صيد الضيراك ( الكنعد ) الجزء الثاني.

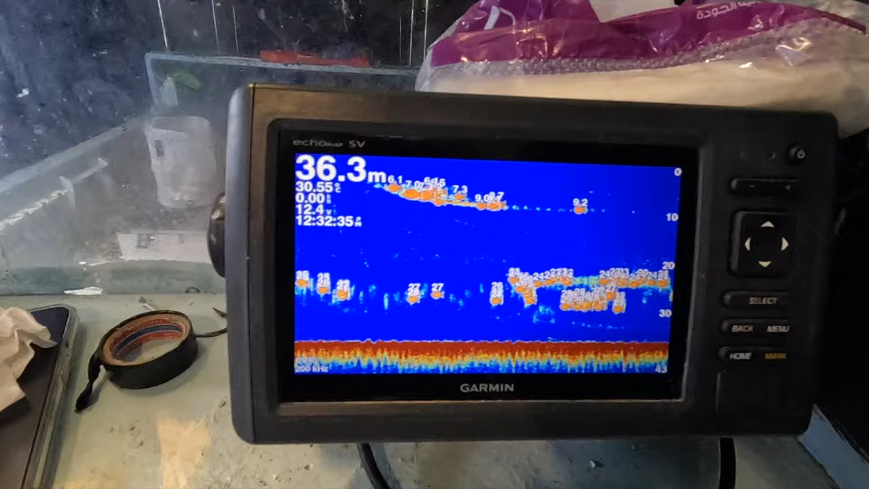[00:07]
On screen: depth 36.3 m
طبعا هذا العمق اللي أنا واقف فيه 36 متر في أغلب الطرحات اللي أنا واقف فيها.